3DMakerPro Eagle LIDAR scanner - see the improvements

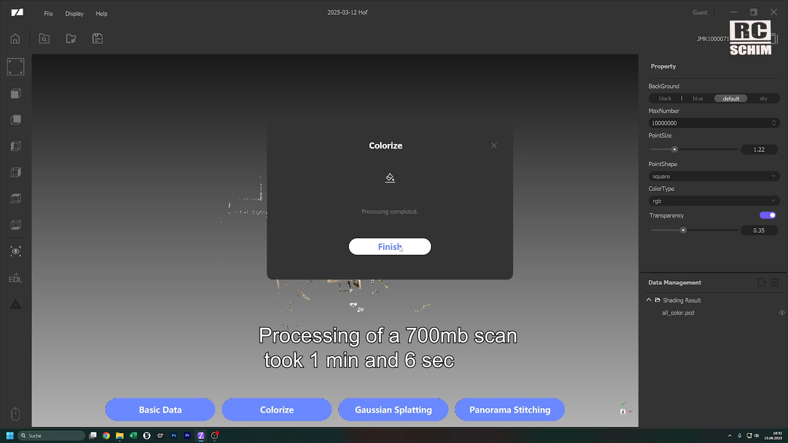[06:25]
Okay that was not a large scan but nonetheless it was really fast.
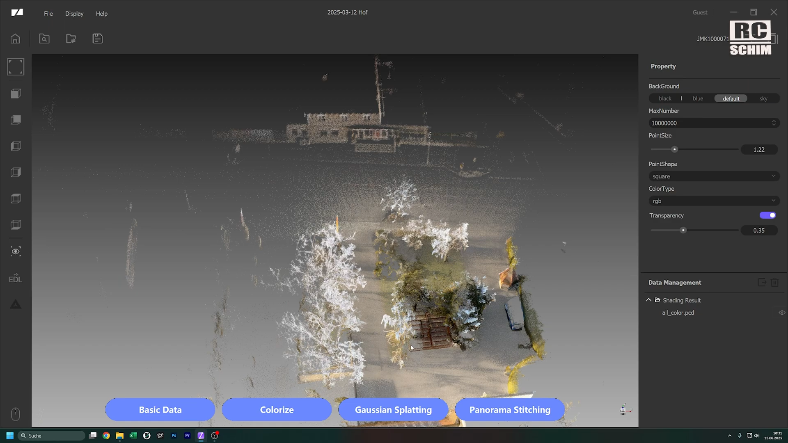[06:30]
Take a look at the finished results. Yeah it really looks nice now.
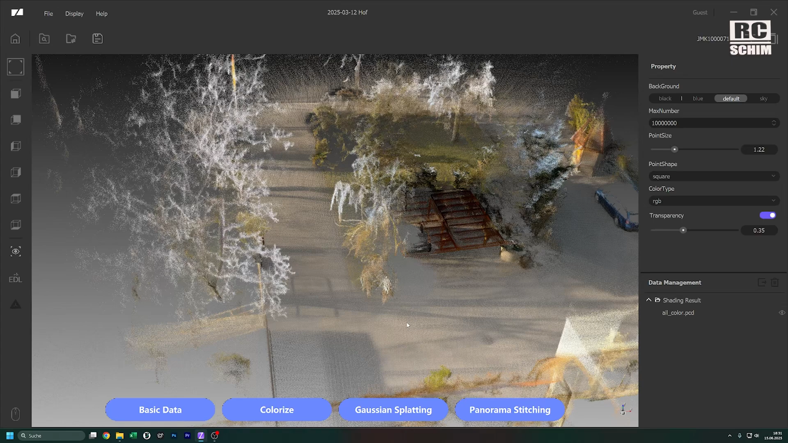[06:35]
I mean they got a lot of feedback from me and maybe also from others. Okay I will now make a Gauss out of this.
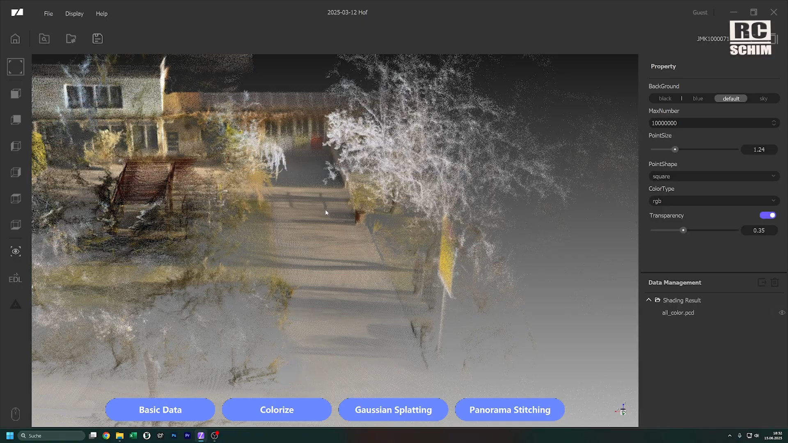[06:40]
A speciality is the Gaussian splatting which I did a lot of research and tried to do it myself but it's really complicated.
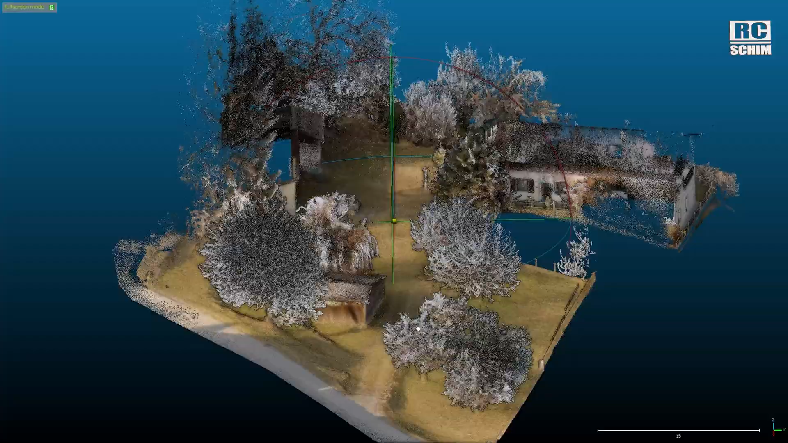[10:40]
which looks amazing and it works and it works quite fast in my opinion.